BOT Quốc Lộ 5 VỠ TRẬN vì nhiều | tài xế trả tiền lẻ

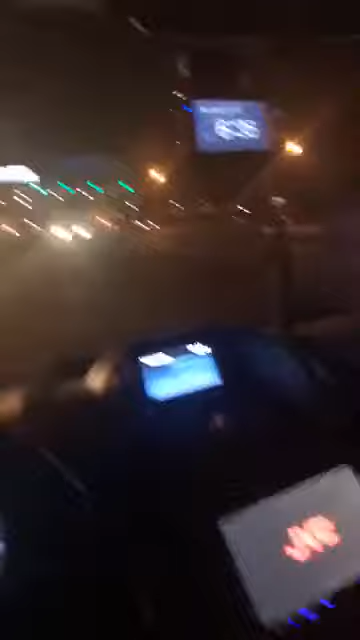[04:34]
Hãy subscribe cho kênh La La School Để không bỏ lỡ những video hấp dẫn Hiện giờ họ đã kéo xe tôi và bỏ ra
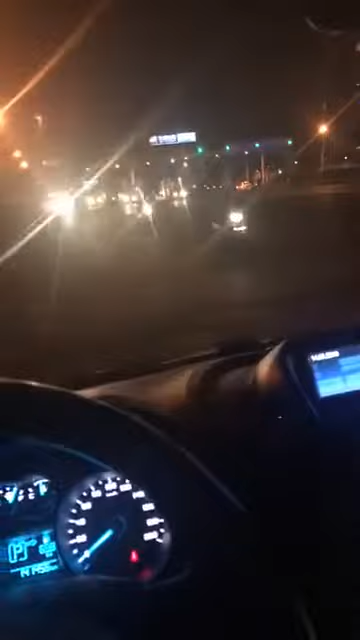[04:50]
để nguyên xe tôi trên thùng không hạ xuống cũng không làm gì cả Tôi ngồi trong xe đã, xem họ làm gì